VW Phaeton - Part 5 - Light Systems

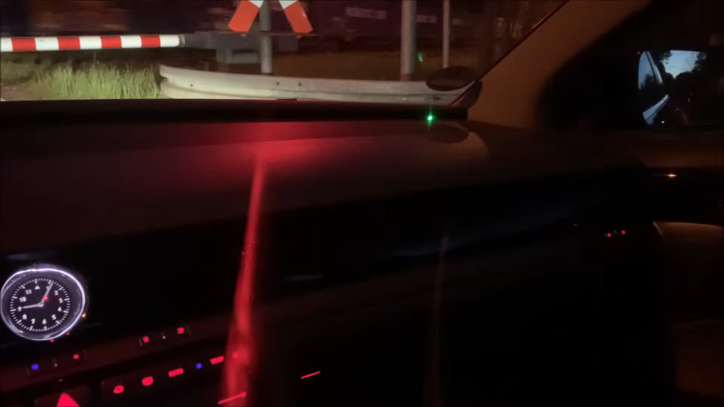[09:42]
In case you are wondering what this little green light here is. So this is the park distance control of the Phaeton. But we will discover that in a separate video. And there is one really cool feature I wanted to show you.